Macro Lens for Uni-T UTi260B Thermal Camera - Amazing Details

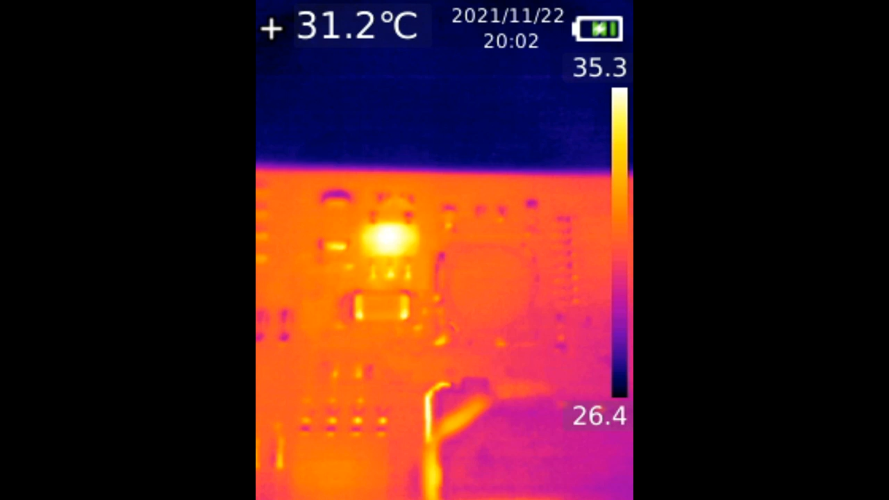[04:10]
On screen: spot 31.2°C
You do not see that lag on the thermal camera itself. But because the camera has to plug into a computer and the computer has to process the image and then send it over to the software, and then I'm capturing that software, it may be a bit laggy. But it's not laggy like this when you are viewing the image on the thermal camera itself. You can see all the components in details. I can see this capacitor here. And we clearly see that we have a hot component right here. And as you can see, we have other tiny microscopic components on the board. So with the macro lens, I'm able to define precisely what is getting hot on the board.
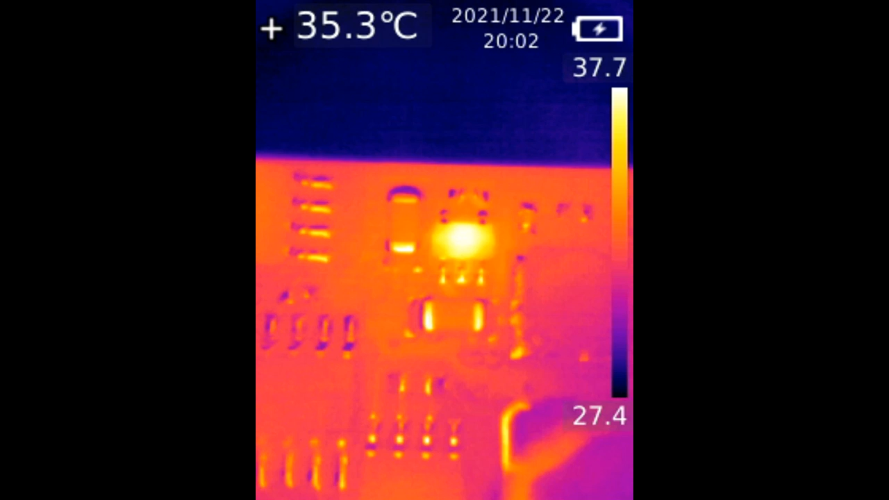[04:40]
On screen: spot 35.3°C
What I want to do is switch palettes. I like to use different palettes for different scenarios.
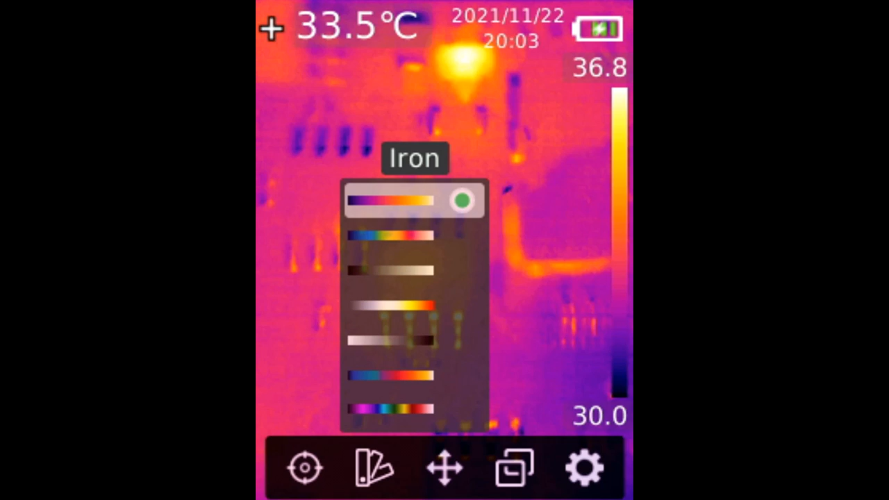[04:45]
On screen: spot 33.5°C
And I want to see different palettes with this macro lens. Let's switch over to this one here. And if you look at this one, it shows you more vivid colors. And it's very apparent which component is getting hot. The white and red. White is super hot. Red, hot.
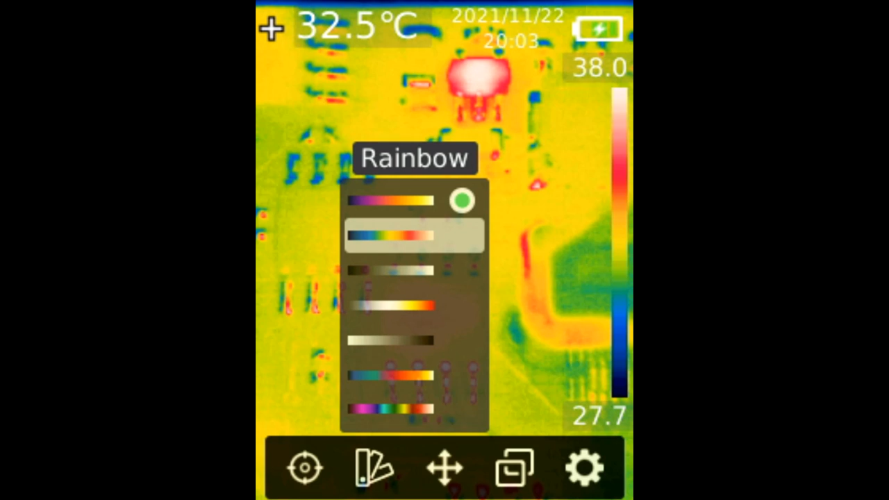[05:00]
On screen: spot 32.5°C
And yellow, semi-hot. So on and so forth. If we go down here, hot is white. So the image that you are seeing is black and white. And white is hot.
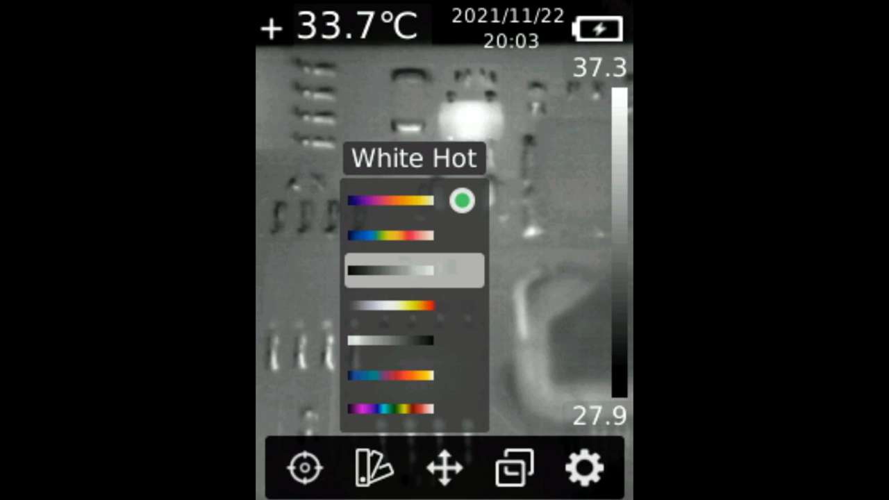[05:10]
On screen: spot 33.7°C
And right now, I think I am one inch away from the board. And just look at the details. Let's go to the next one. We can clearly tell that red is hot.
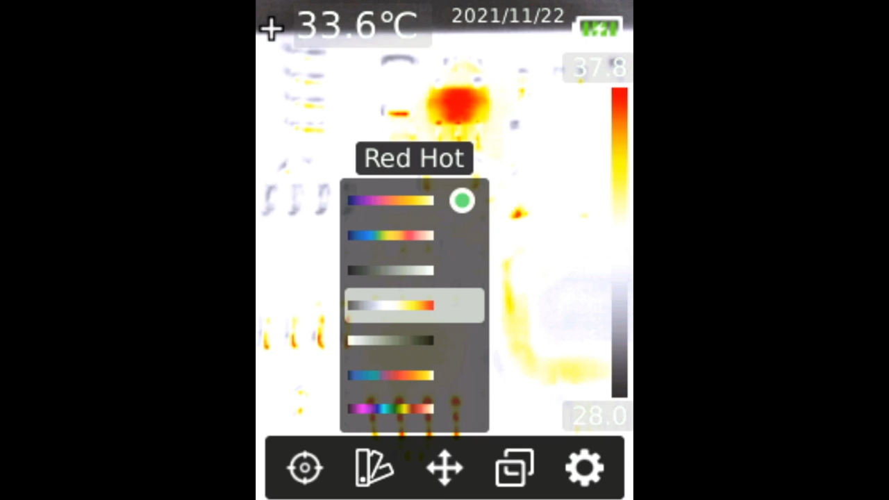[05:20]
On screen: spot 33.6°C
And right now, with this palette, black is hot.
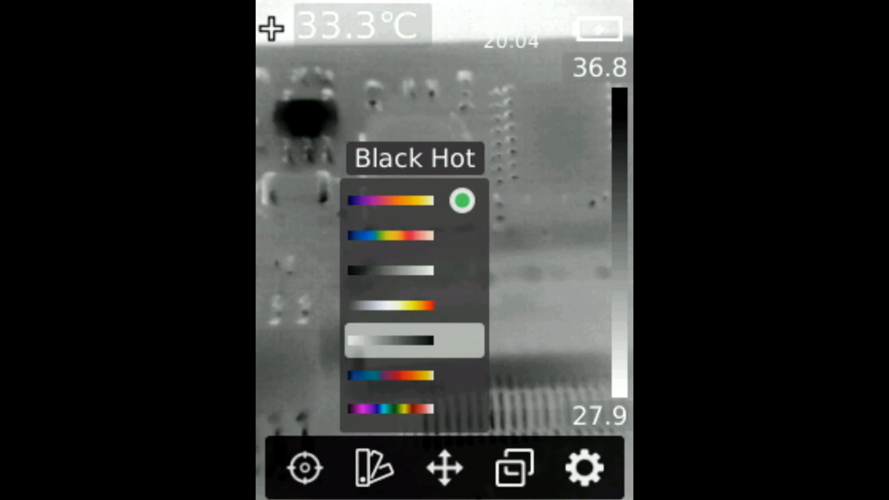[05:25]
On screen: spot 33.3°C
Look at the details on this macro lens. Let's move down.
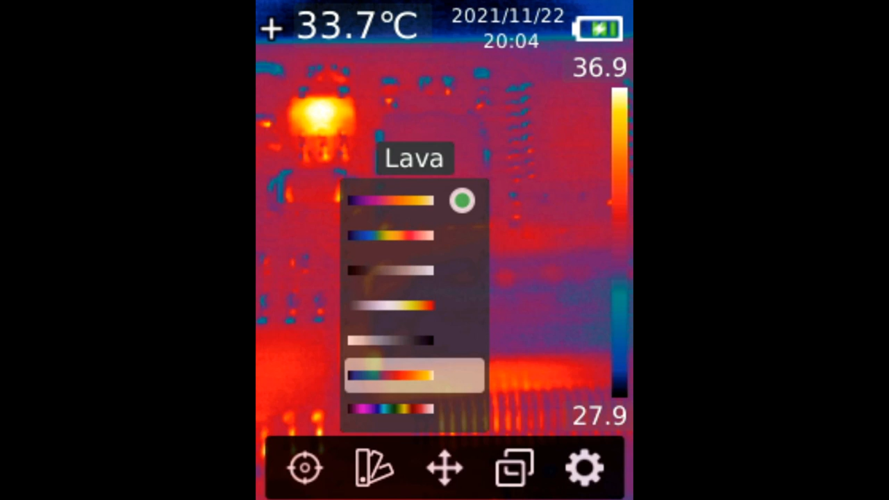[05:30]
On screen: spot 33.7°C
And try the last one here. And our heat spot is right over here.
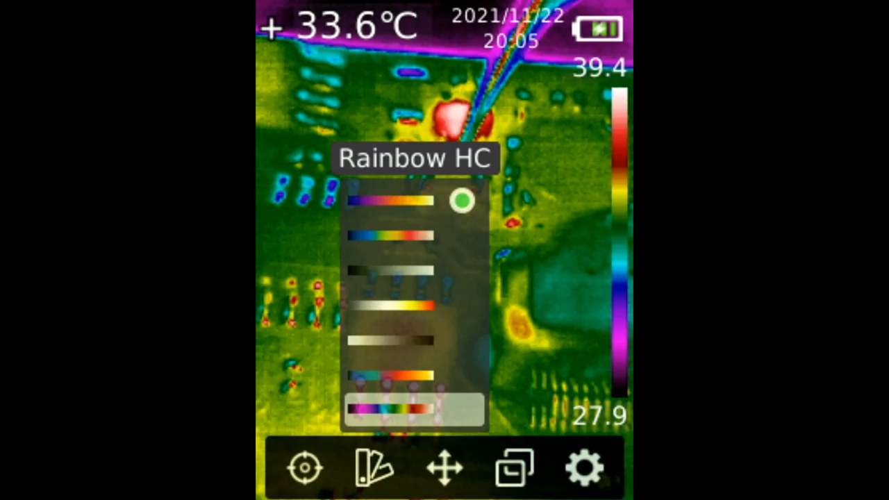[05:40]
On screen: spot 33.6°C
And the component is this one here. So we were able to pinpoint the component from the rest of the components on the board because of the macro lens.